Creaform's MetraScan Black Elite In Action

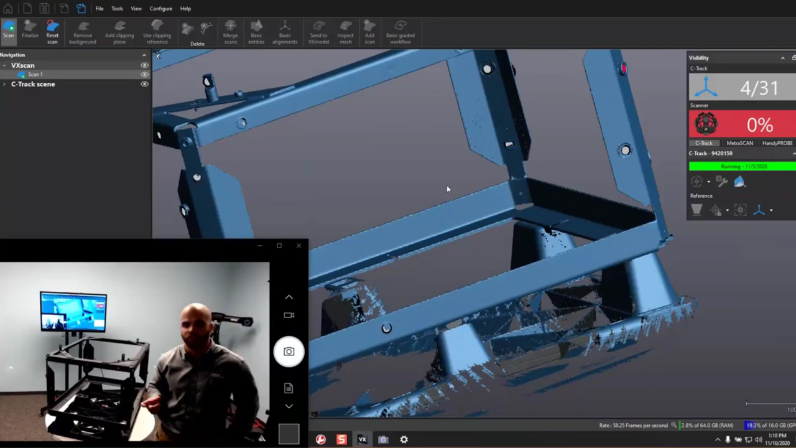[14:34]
So, that's a huge upgrade between the previous generation and the current generation of Metroscan is that transition from red laser to blue laser. So, let's take a look back at the software here. We're just going to take a peek and see what we scanned. Let's say we're happy with this, and we're going to stop our scan process.